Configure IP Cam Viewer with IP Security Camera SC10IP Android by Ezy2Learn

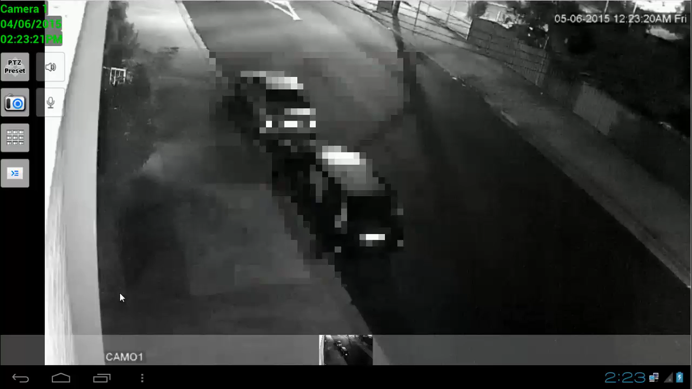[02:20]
and here as you can see the camera in night vision it's actually installed like around 40 meters away from the vehicles then i'm going to click on options and then click on manage